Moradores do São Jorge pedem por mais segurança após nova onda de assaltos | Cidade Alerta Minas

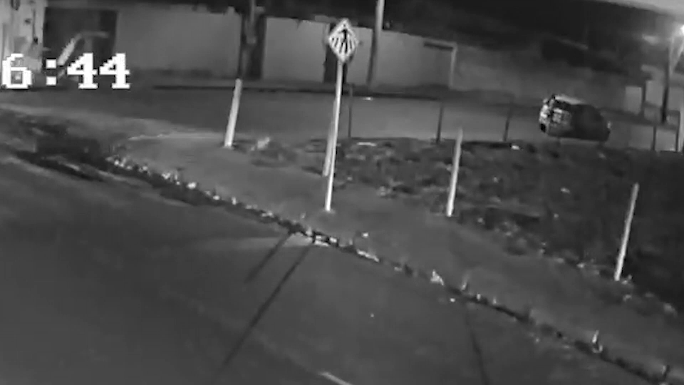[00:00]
O relógio marcava 10 horas da noite quando dois homens se aproximam em uma moto. No carro, Thaís e duas primas se preparam para deixar a casa da avó no bairro São Jorge.